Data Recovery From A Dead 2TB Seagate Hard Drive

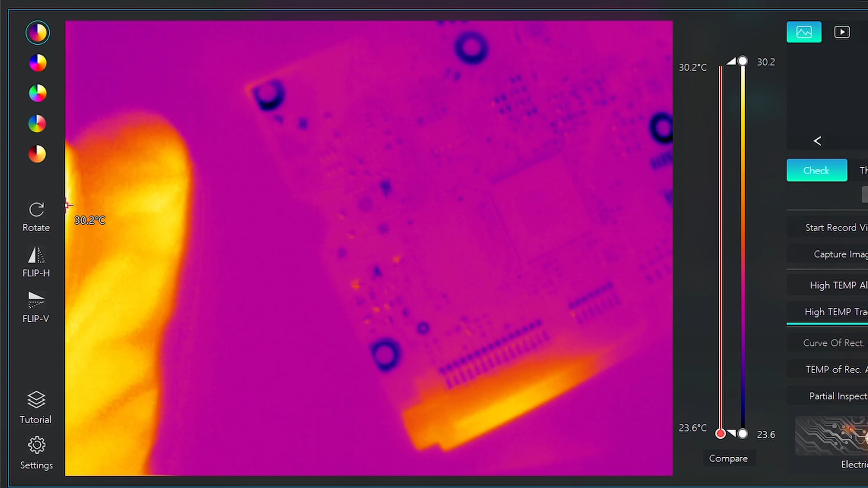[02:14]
On screen: scale bottom 23.6°C
Okay, so we can't just put the PCB down, right, because we need to put a current through it.
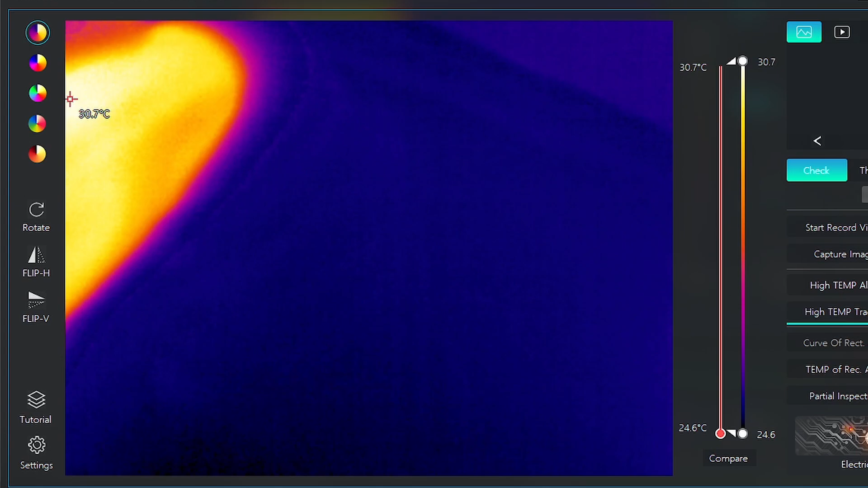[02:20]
On screen: spot 30.7°C, scale top 30.7°C, scale bottom 24.6°C
So a good thing is when you have a 3.5-inch drive, usually the PCBs are in the right orientation. So it's very easy.
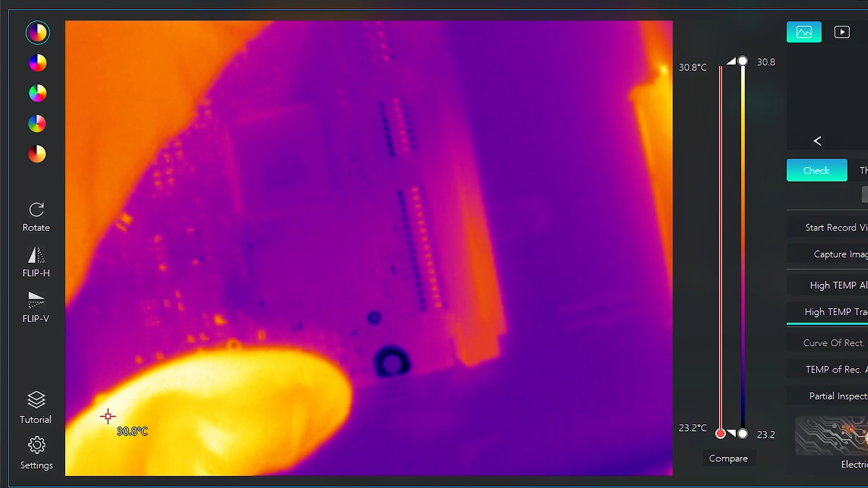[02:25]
On screen: scale top 30.8°C, scale bottom 23.2°C
So now what we can try is we can try our enclosure again. And oh, look at that right away. What's that? We see an area that's causing the short, right? And then it just died. It all of a sudden just went out there. But we did see what happened. So let's try it one more time. Let's go ahead and remove it. Let's plug it in. But you can see there's a clear short, right? So plug it in again. Oh, it looks like it. Oh, there we go.
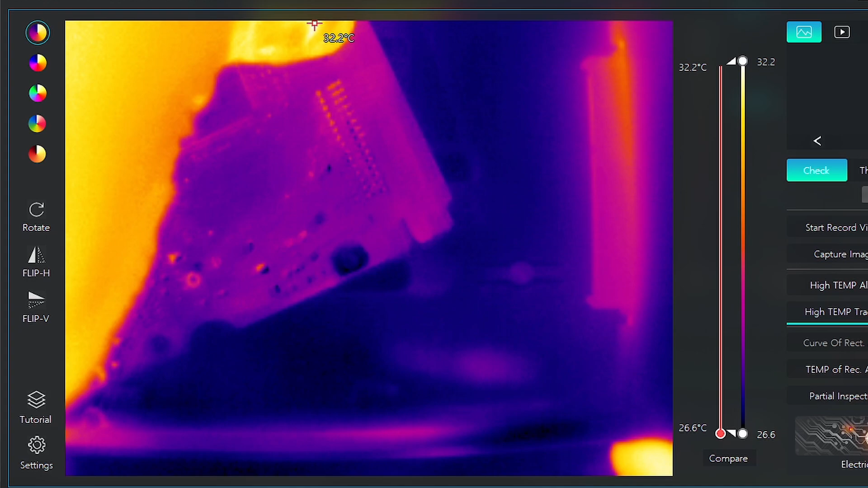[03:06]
On screen: scale top 32.2°C, scale bottom 26.6°C
So we're going to start there. We don't see anything else getting warm at all. The controller, nothing else gets warm. So using our thermal imaging, we did see that there is a clear short on this PCB.
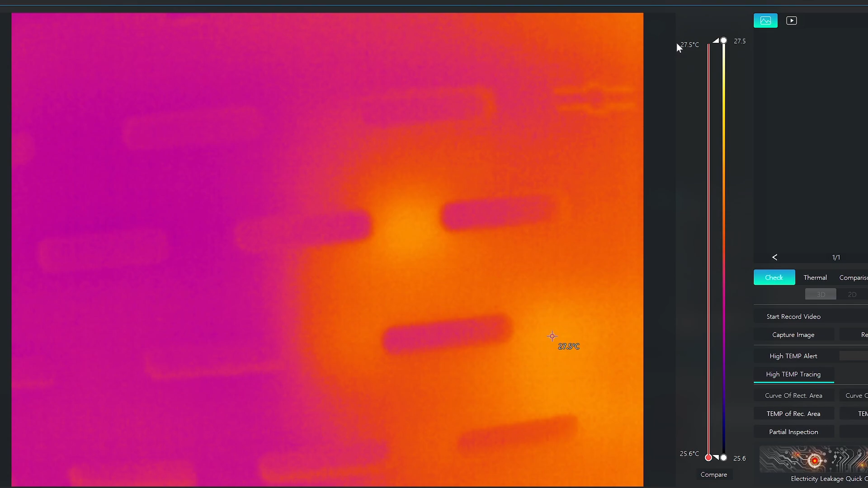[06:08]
Um, all right. So we have this one here. Let's see. So let's put this in, see if the shorts gone.
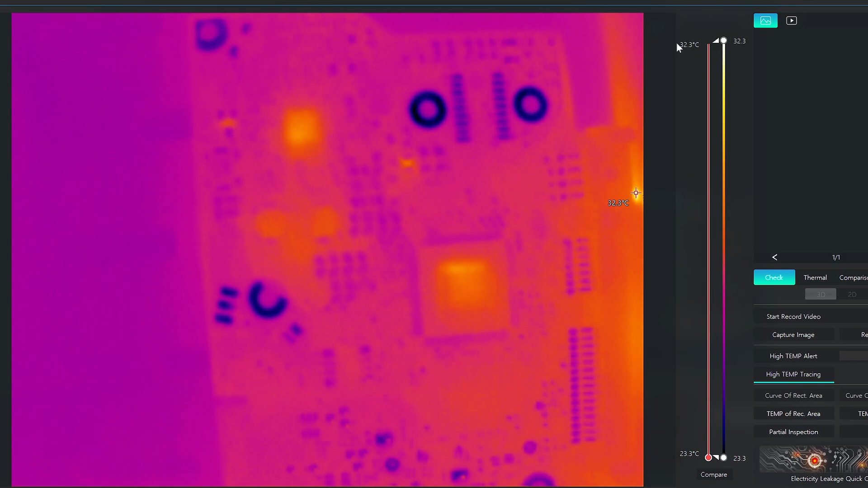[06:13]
On screen: scale top 32.3°C, scale bottom 23.3°C
Oh, that looks normal. That looks really good. Look, it changed behavior changed. So we replaced the diode. Um, this looks to be pretty normal as far as power flow goes.
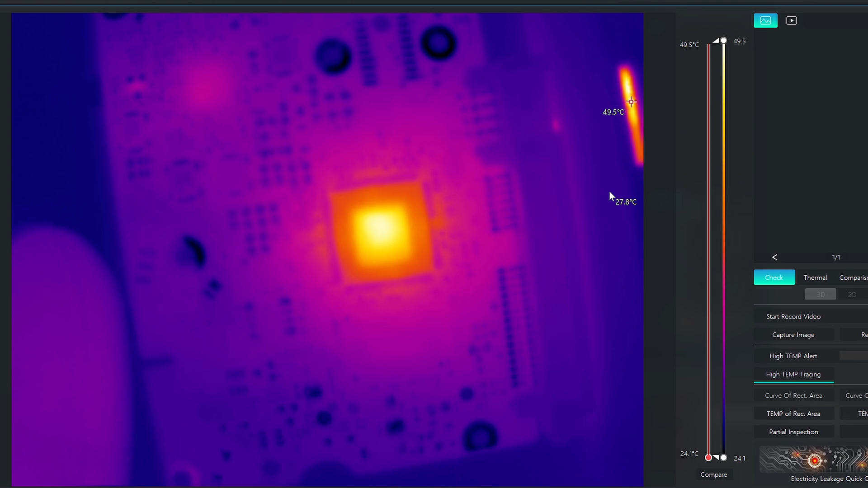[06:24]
On screen: scale top 49.5°C, scale bottom 24.1°C
So what we're going to do is let's just go plug it back in and hopefully it'll show up.